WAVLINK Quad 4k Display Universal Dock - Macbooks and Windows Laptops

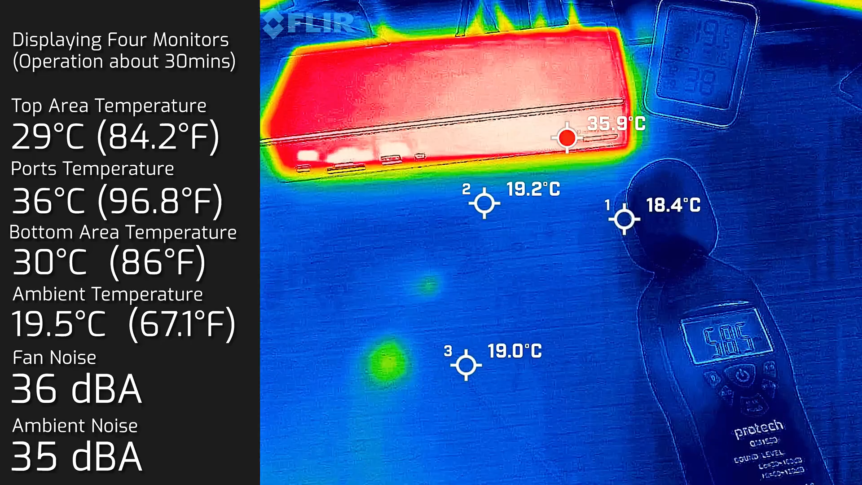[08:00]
my ambient temperature is about 19 and a half degrees Celsius in this ambient room and also as for the actual noise you're probably looking at about 35 to 36 decibels I'm just going to click quiet so you can actually hear this
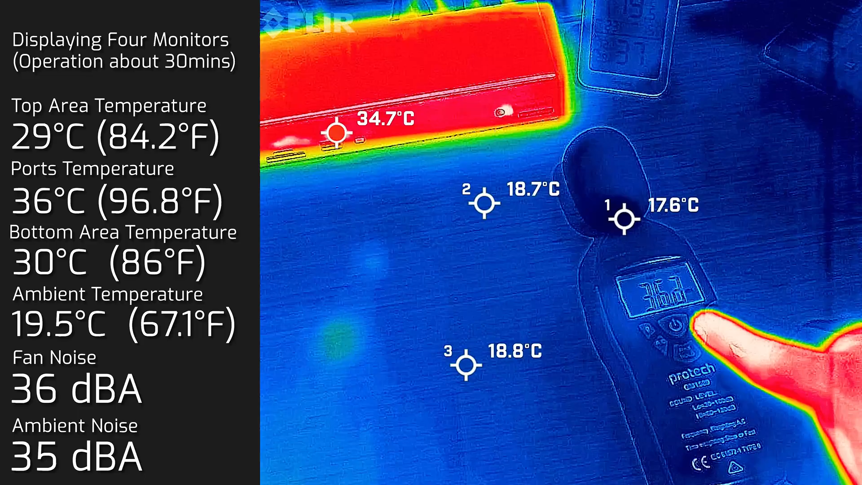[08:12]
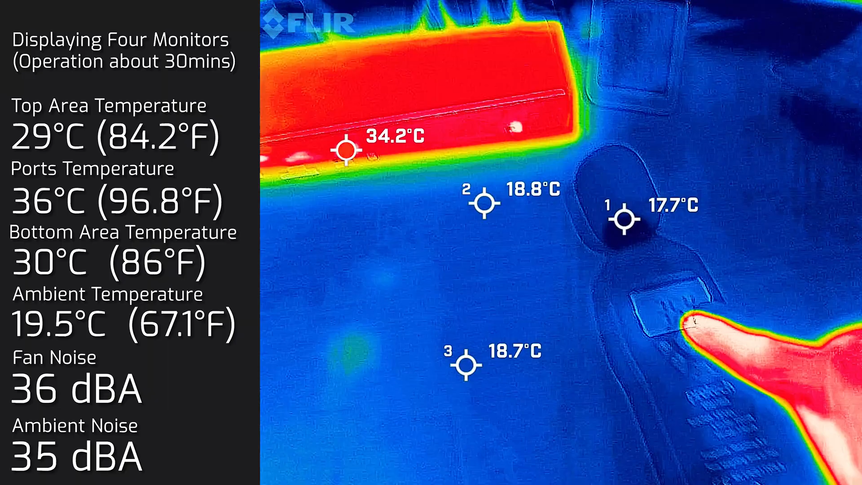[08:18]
so this dock is pretty much dead silent at the moment and just give you a reference point on my hand you're looking at everything at the moment as I said it's a bit of a colder night
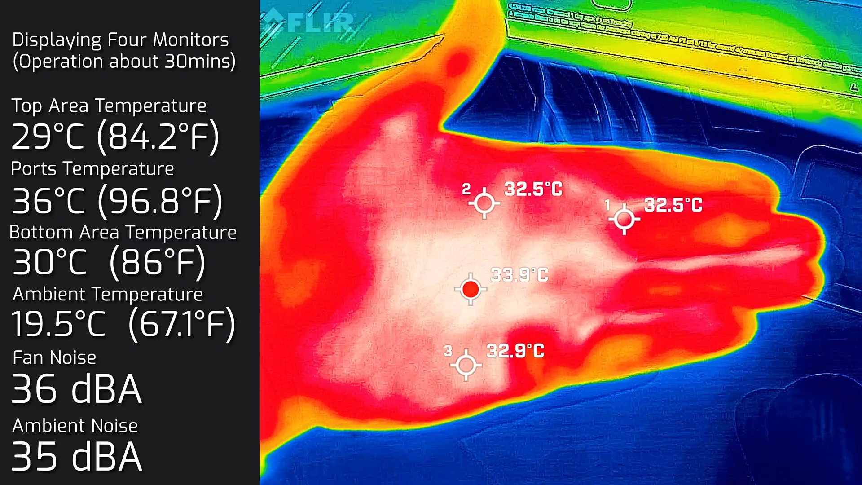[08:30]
On screen: spot 33.9°C
at 33 to 34 degrees Celsius my hand just to give you a reference point at the moment just showing you the back of the dock you're looking at and again these are the ports I've got four H&Y connected or quad displays that 35 to 36 degrees Celsius on those ports that's what it was also at the front again it's all because of the power is going on to it but also you're looking at about so 29
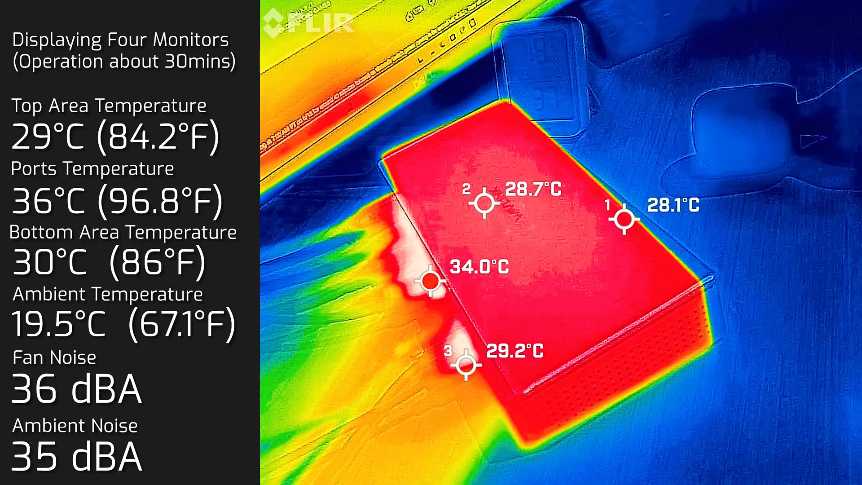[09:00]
degrees Celsius on the top of the dock and just give you an idea on the bottom of the dock
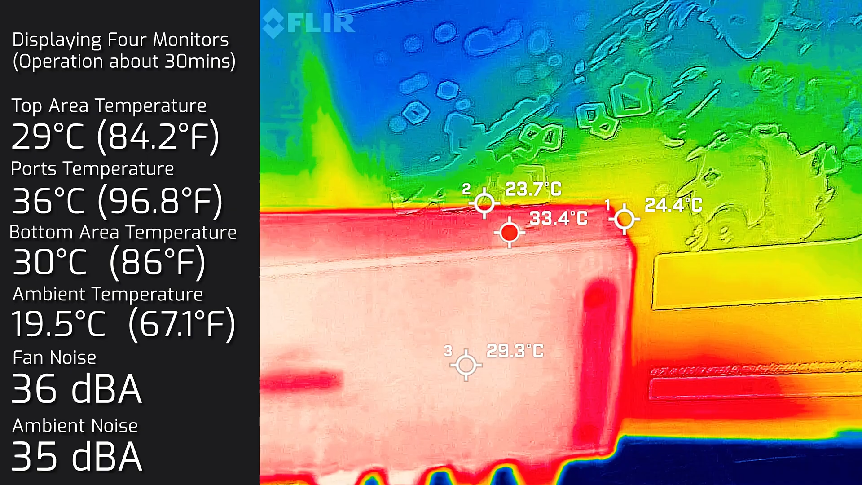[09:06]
here so I'll just again it is playing stuff and it looks still at the bottom you're looking at